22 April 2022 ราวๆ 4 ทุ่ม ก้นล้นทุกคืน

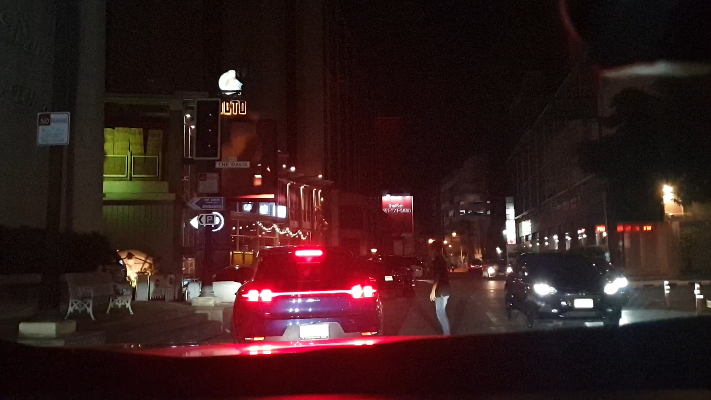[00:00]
สุขุมวิท24ช่วงปลายๆที่จะออกถนนพระราม4
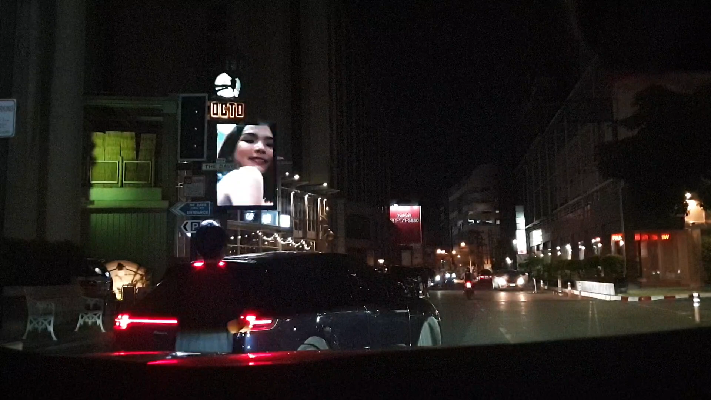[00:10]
มันเป็นถนนสาธารณะไม่
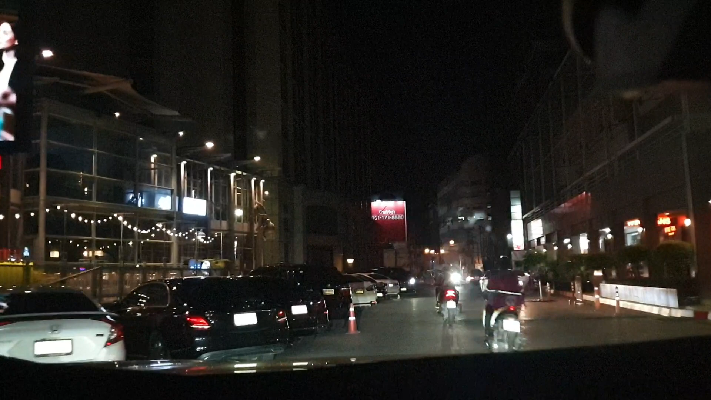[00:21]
ใช่เหรอทำไมรถจอดล้นมาขนาดนี้เนี่ยพื้นที่ก็แคบๆเนี่ยต้องแบ่งกันวิ่ง